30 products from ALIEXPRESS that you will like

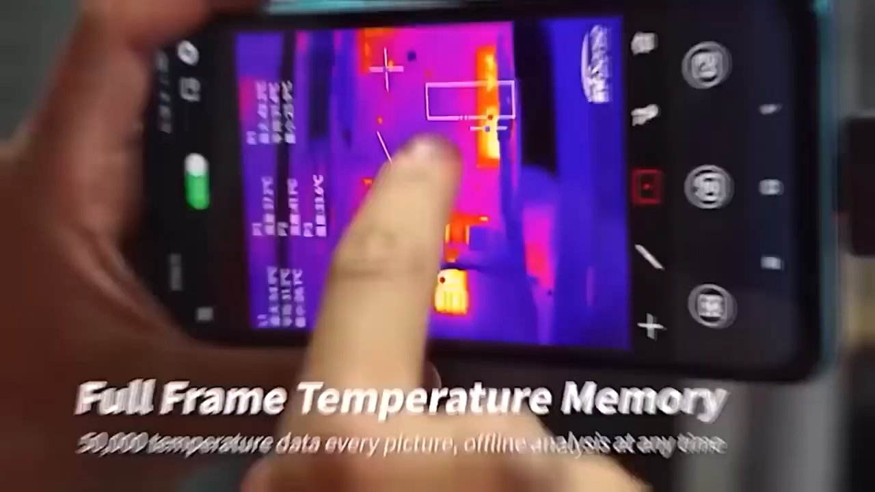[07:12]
as well as buttons responsible for recording video, opening the gallery, palette selection and other actions.